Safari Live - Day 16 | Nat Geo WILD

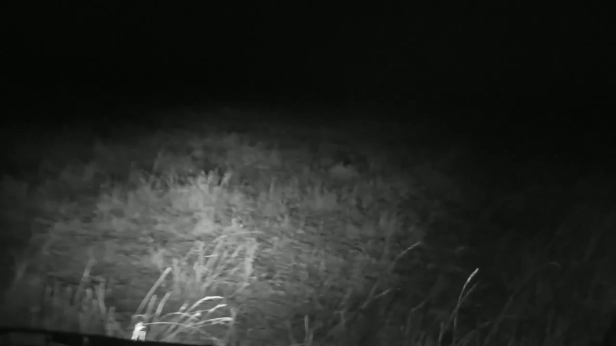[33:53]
Okay, look at this. I don't know if we're live. I can't hear Kirsten properly. They have taken down a sub-adult zebra just now. And as Dave was trying to put the IR lights on, they disappeared. But they've just come into signal area. Now, this is incredible.
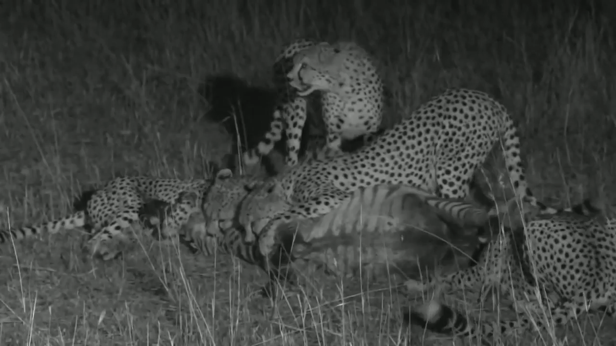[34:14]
Now, this is what having a coalition of five boys. And you can hear the distress of all the zebras around. This is amazing. Now, a single cheetah wouldn't even venture at a zebra this size. Now, please be warned, the zebra is still alive, so they will start feeding on it. So if you are sensitive, it might be a good time to go grab a cup of coffee.
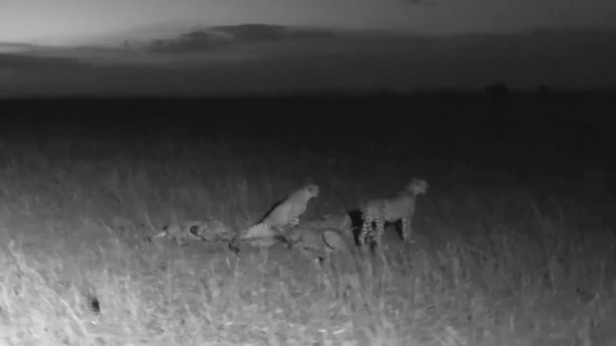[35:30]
When wild dogs have grabbed a young one, they have charged back in to try chase off. Now, you'll notice you won't see me now.
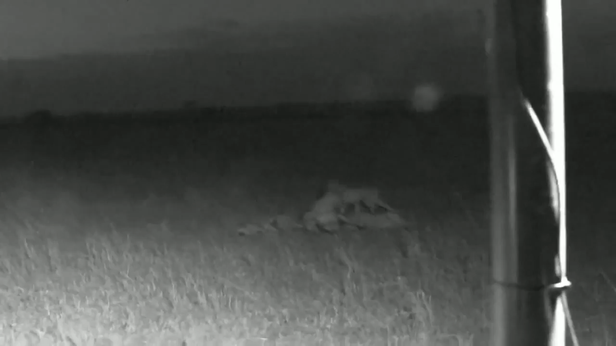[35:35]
We've switched to the low light camera. So the low light camera, it's got a big lens on it, so you won't be able to see me, but it does give us incredible light. Now you can hear the zebras around. I thought that the cheetah were hissing at a hyena, but it wasn't.
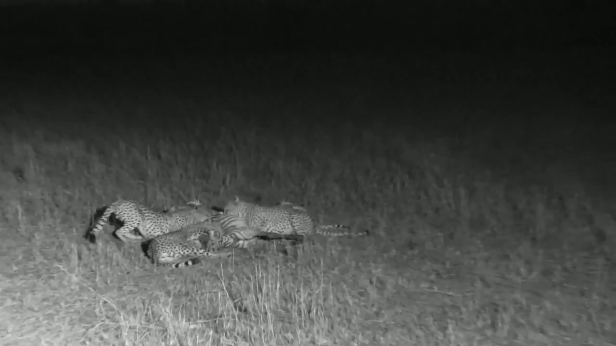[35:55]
They were hissing at probably what's the mother charging in. Now it looks like D'Artagnan's actually on the stranglehold. Is it D'Artagnan with the collar? Oh, no, it's not. How many cheetah we got here? One, two. No, all five are there.
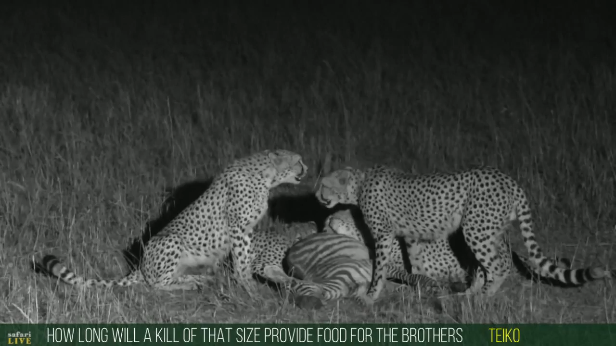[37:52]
lions or hyenas, would have heard all this disturbance, the alarm calls from the mother zebra and all the stampeding of hooves, and it might bring them in, hyenas specifically. So, but if they had time and no other outside threats and they managed to eat this whole carcass, it should last them through till tomorrow. And you can see how nervous they are, looking around constantly.
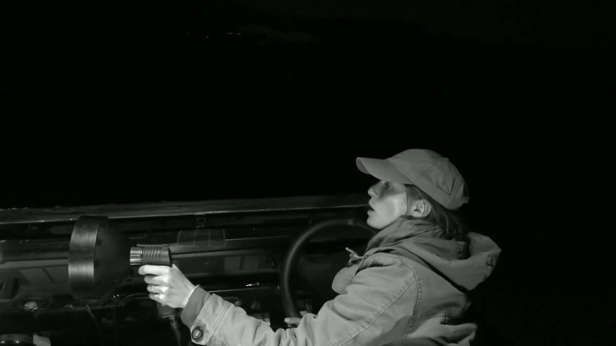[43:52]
I'm just checking to see what she's looking at, see if there's another lioness. But alas, there is not.
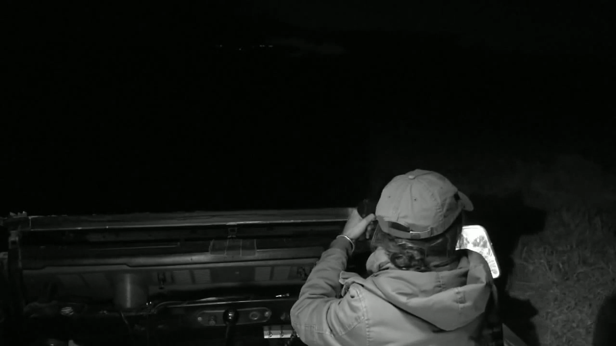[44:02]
Okay, we're going to sit with our lion. Hopefully we'll see you later on our Facebook Lives. Let's go back to Brent and his spectacular cheetah for the last few minutes. Well, they're still munching in. D'Artagnan has already eaten so much, he's lying off to the right. And you can still see, we've now switched into infrared. The sun dipped a bit and our ambient light became not enough for the low light camera. But so we've got infrared with it.
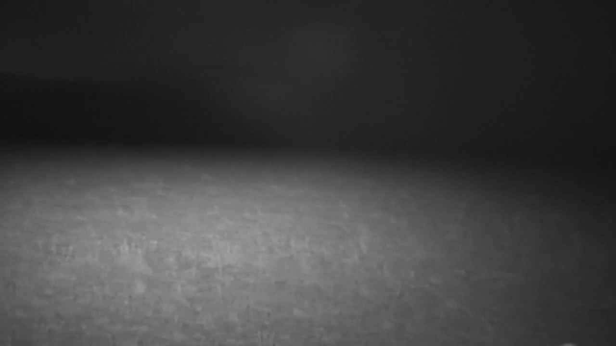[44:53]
Wait, look, right, they're coming in. Look at that. I think we're going to have to possibly extend a bit here, Kirsten. Keeping the hyenas off.
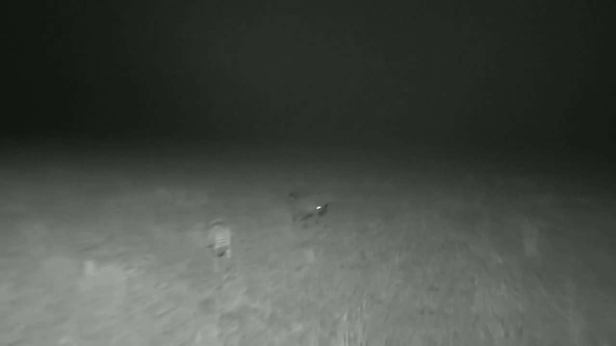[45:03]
And you can still see they're still hungry and they're prepared to take on the cheetah. And that's the fact that there are five of them. I think if it had been a single... Oh, look at that!
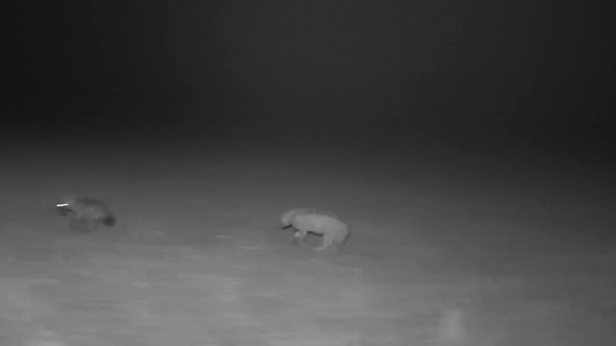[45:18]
Isn't that incredible? Get away from my zebra, you thieving hyena, you. So we've only got two hyenas. I said I thought I heard one just in front of us. But now let's see what happens. Are they going to recall for reinforcements?